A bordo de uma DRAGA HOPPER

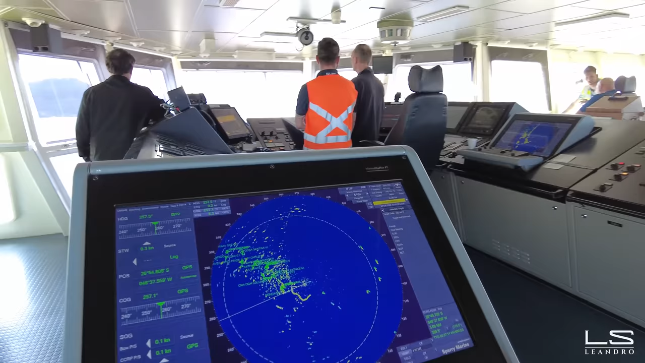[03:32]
Esse aqui, ó, é o radar do navio. A gente sempre mostra os nossos vídeos. O radar do navio fica lá em cima girando.
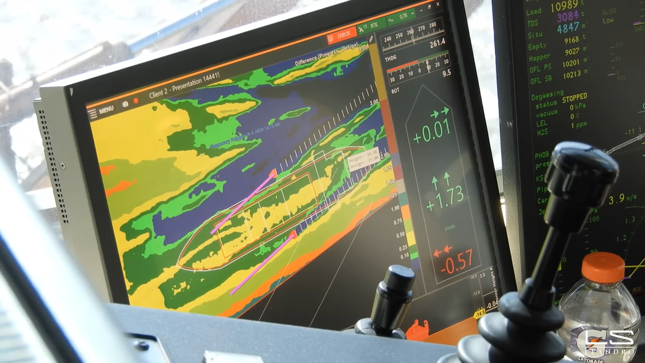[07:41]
a capacidade de carga na cisterna da draga. Estou dando um zoom agora para vocês verem o que ele consegue ver no computador ali.